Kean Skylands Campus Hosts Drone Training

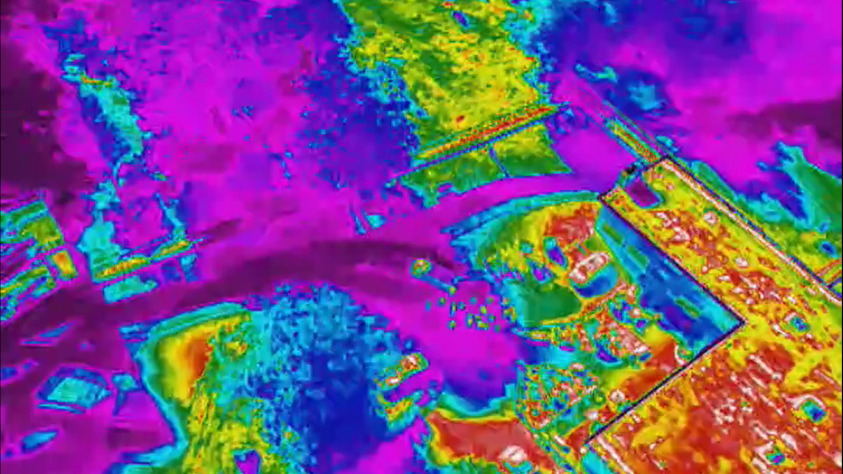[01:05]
how many people are in the area and gives a little bit more of information than they just be able to see visually.